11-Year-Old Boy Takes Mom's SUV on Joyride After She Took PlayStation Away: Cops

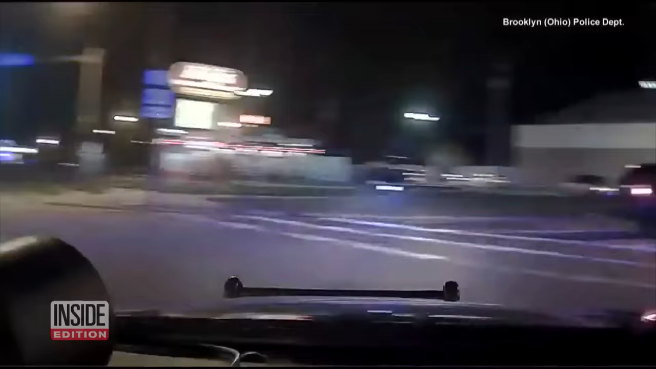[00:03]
Police in Ohio say an 11-year-old boy stole his mother's SUV and led them on a joyride, allegedly because she took away his PlayStation. The chase began when a police officer noticed someone parked in an abandoned fire station. When he tried to pull up to check on the driver, the suspect took off. George, 883-767.
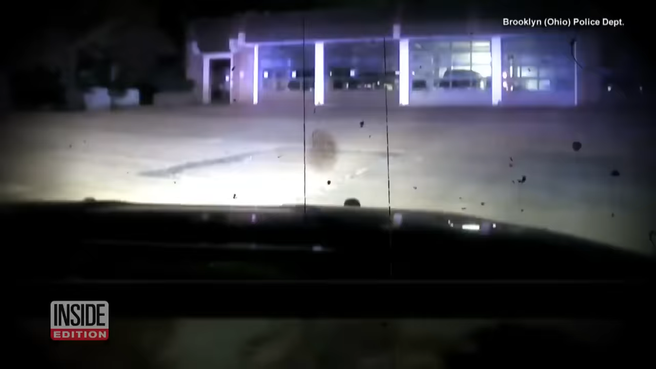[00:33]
Dash cam video from police shows the Dodge Durango tearing through the streets of Brooklyn.
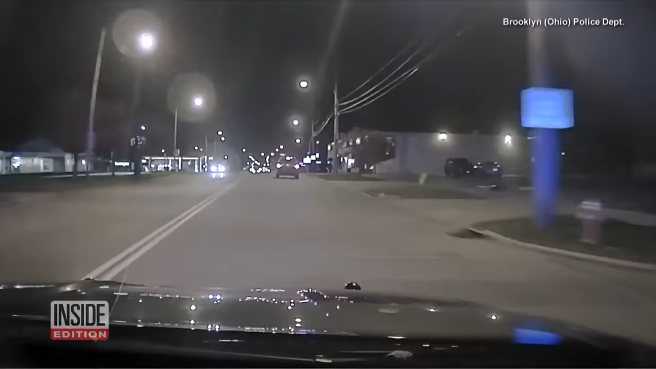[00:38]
Cops say it reached speeds in excess of 70 miles per hour during the chase and blew through numerous red lights. The first officer lost sight of the car after about four miles. Don't go through that intersection. There's a car coming. Then another officer spotted the vehicle and was able to follow it for two more miles.